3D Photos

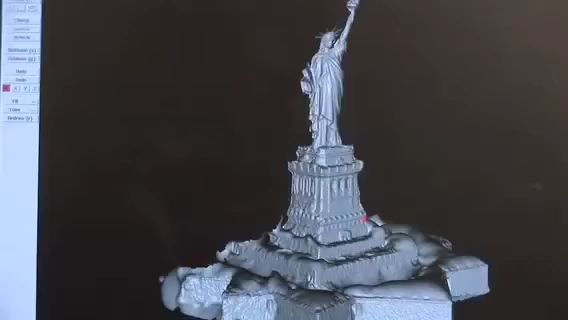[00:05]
But here's a completely new view. It's a 3D model of Lady Liberty made from the pictures people post to online photo-sharing sites.
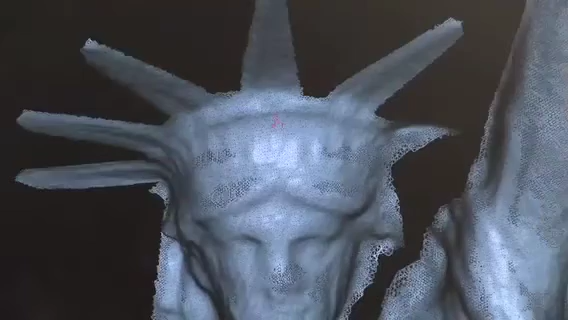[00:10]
The images can be quite general. They can be day or night.
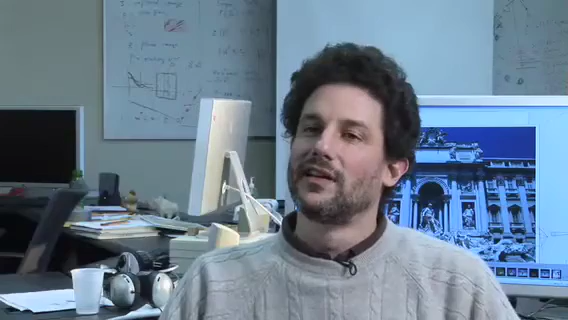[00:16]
They can be almost any viewpoint you want. Steven Seitz and his team at the University of Washington have been
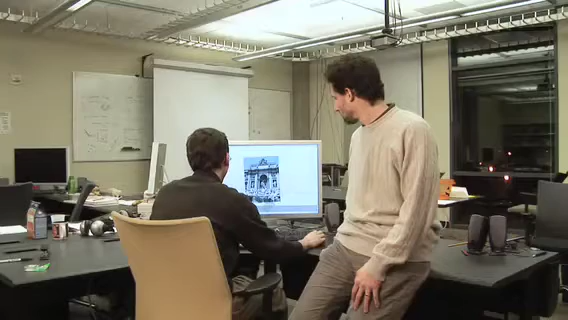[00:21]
refining a computer program that combines photographs by searching for similarities in those photos.
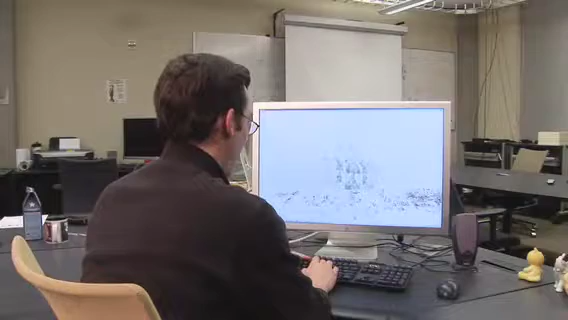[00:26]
We're trying to figure out, given a set of photos, where were people standing when they took those photos. And we're also trying to figure out more detailed shape information about the scene.
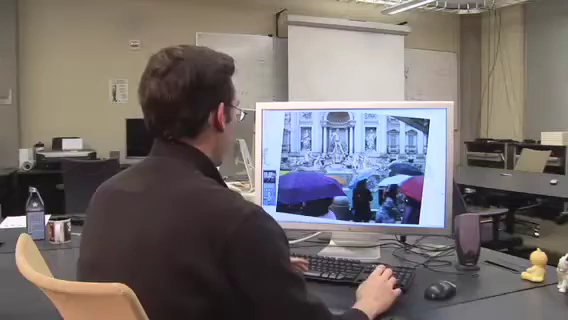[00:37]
Graduate student Noah Snavely shows how this fits together with multiple pictures of Rome's Trevi Fountain.
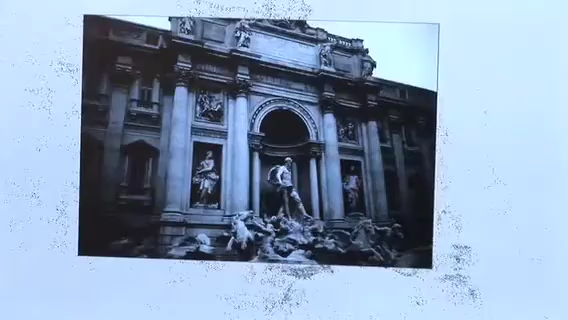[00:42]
I can walk around and you can see basically where people stand when they take photos of the Trevi Fountain. Right now the software works best with building exteriors,
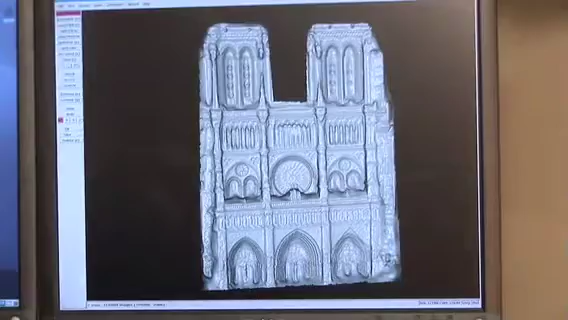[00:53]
but the researchers would like to expand to something even bigger, an entire city.